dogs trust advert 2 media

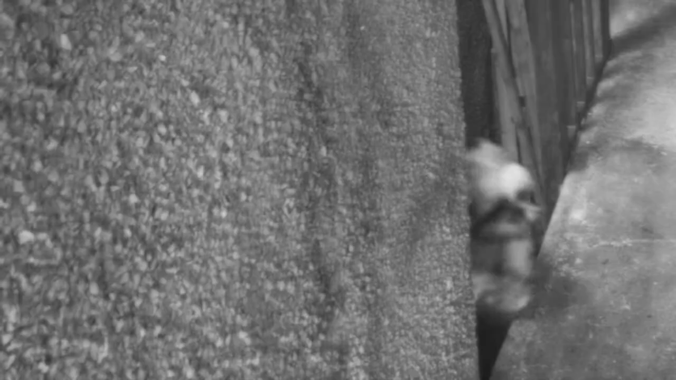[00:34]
I was making my way down Compton Street down the alleyway at the Copper Cross Street.